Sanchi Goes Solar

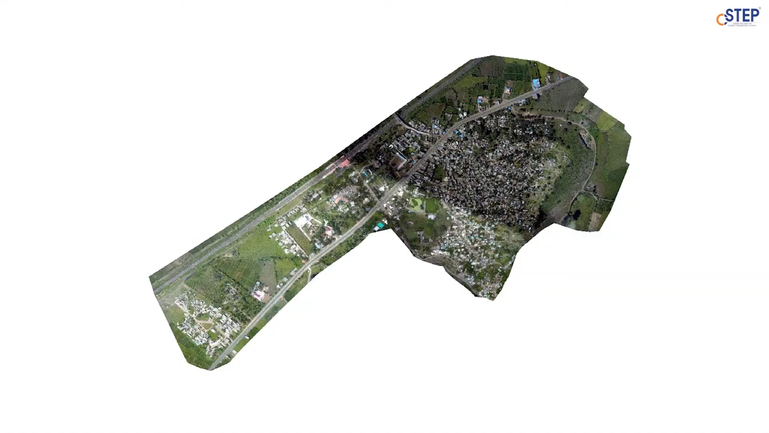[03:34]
The imagery thus captured by the drone will give an accurate estimation of the solar potential of a roof.